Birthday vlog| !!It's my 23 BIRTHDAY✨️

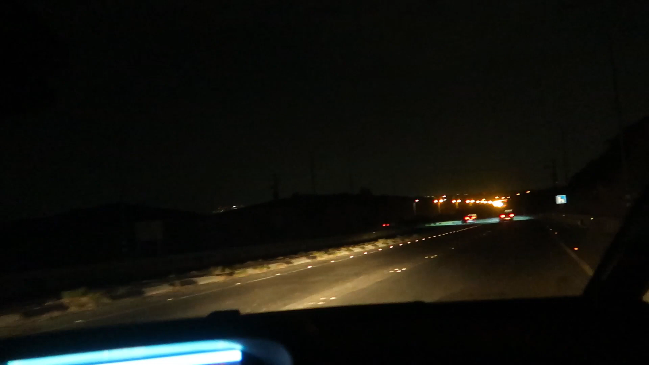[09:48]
Look at the lights, they're gonna pop up any minute. Any minute!